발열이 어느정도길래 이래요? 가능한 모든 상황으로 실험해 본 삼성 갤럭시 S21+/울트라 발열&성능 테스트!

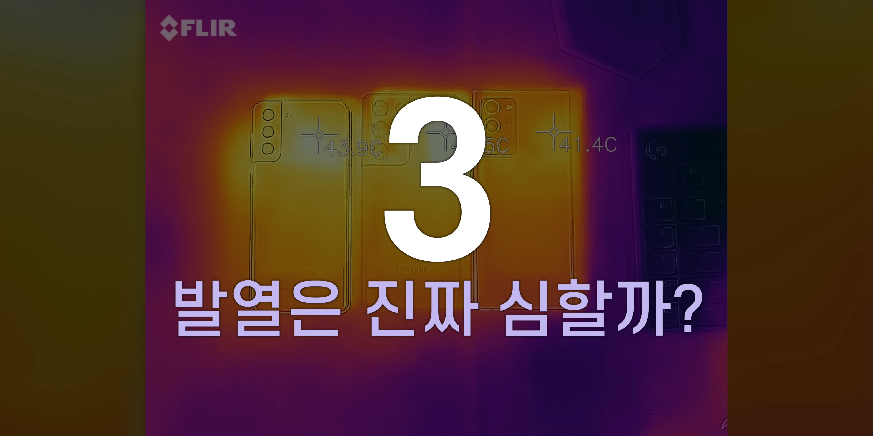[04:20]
그리고 긱벤치를 돌리는 동안 발열도 체크를 해봤어요.
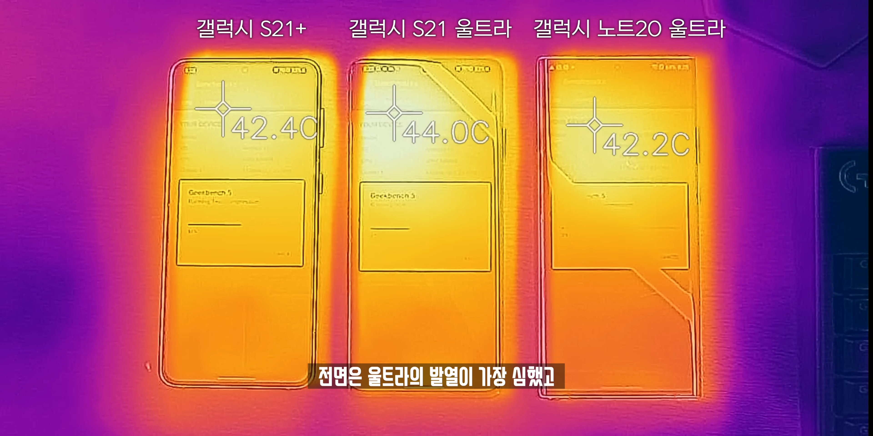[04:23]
전면은 울트라의 발열이 가장 심했고 그 다음 S21 플러스 노트20 울트라가 가장 양호했습니다. 특징은 S21 시리즈는 하단까지 좀 뜨끈뜨끈해 보이죠?
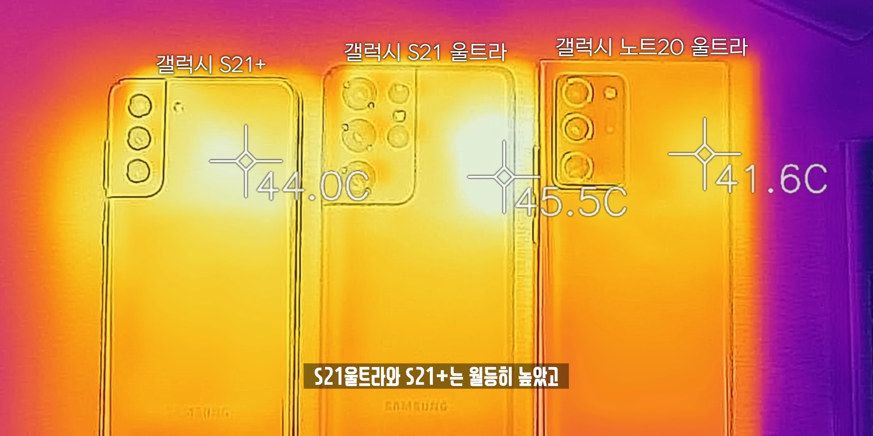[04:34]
후면은 더 크게 차이가 났는데 S21 울트라와 플러스는 월등히 높았고 노트20 울트라는 양호한 정도였습니다.
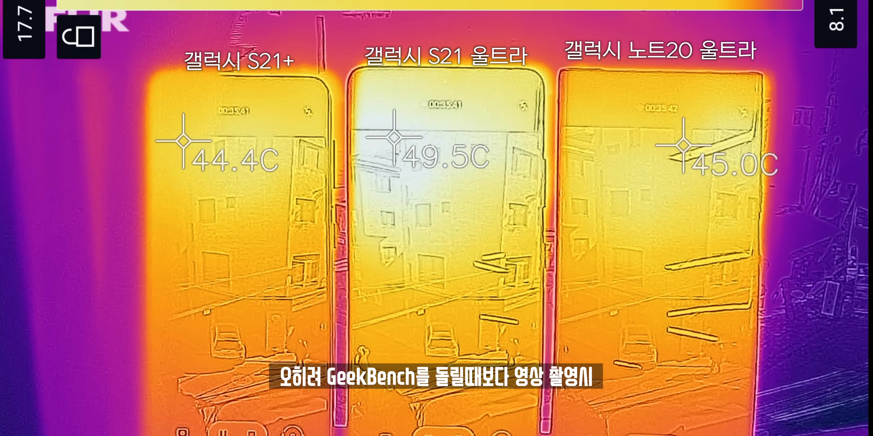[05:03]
오히려 긱벤치를 돌릴 때보다 영상 촬영 시 울트라의 발열이 더 컸고 플러스는 그나마 양호한 정도였습니다. 아마 이것은 S21 울트라에 들어간 카메라의 성능이 더 좋아졌기 때문에 여기에서 오는 발열 차이가 더 큰 것으로 추정됩니다.
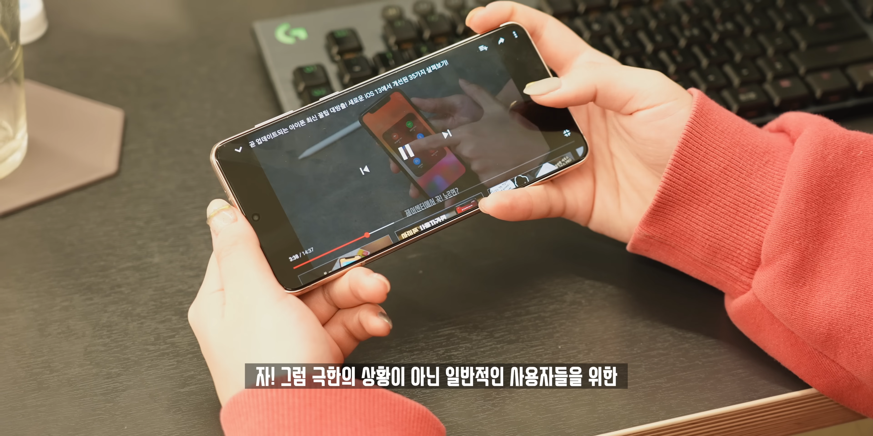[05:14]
자! 그럼 극한의 상황이 아닌 일반적인 사용자들을 위한 유튜브를 보는 상황!
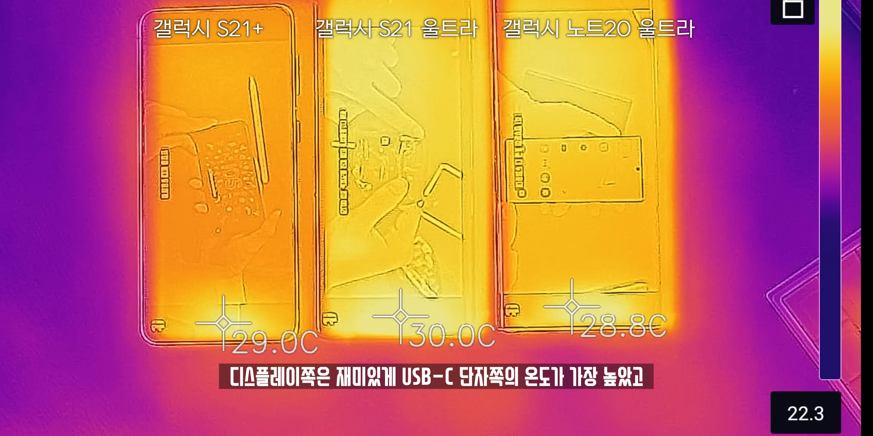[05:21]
30분간 FHD 영상 연속 재생 시 디스플레이 쪽은 재미있게 USB
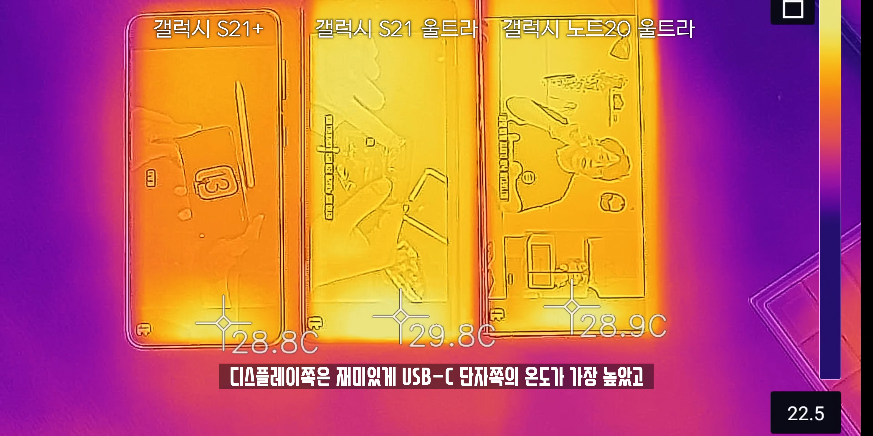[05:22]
Type-C 단자 쪽의 온도가 가장 높았고 전체적인 온도는 S21 플러스가 가장 낮았습니다.
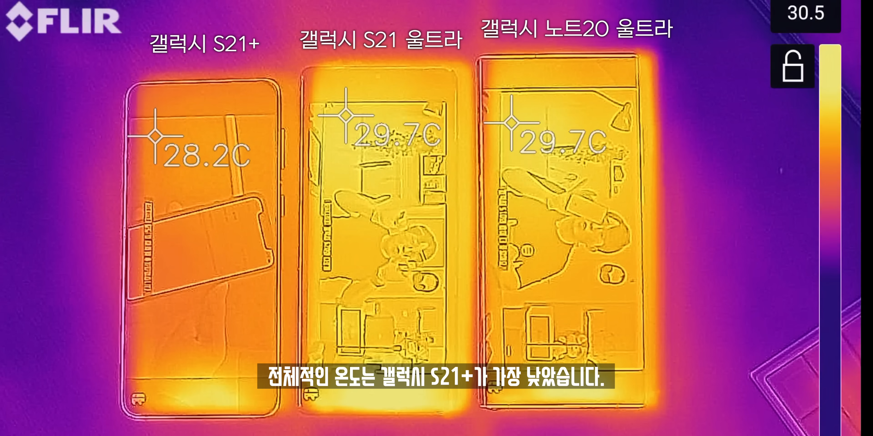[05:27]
반대로 뒤집어서 보면 울트라끼리는 거의 비슷하면서 S21 울트라가 가장
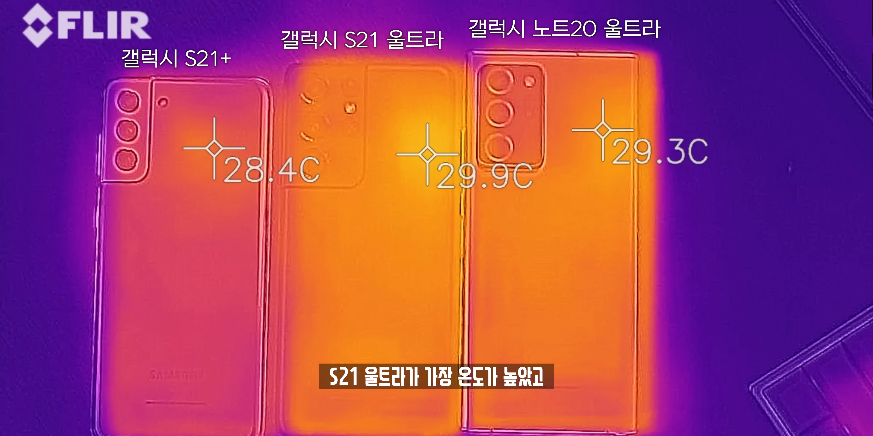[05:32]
높았고 S21 플러스가 가장 온도가 낮았습니다. 그리고 여기서 테스트를 끝내기 아쉽기 때문에 성능 측정을 위해 고사양 게임 위주로 또 돌려봤어요.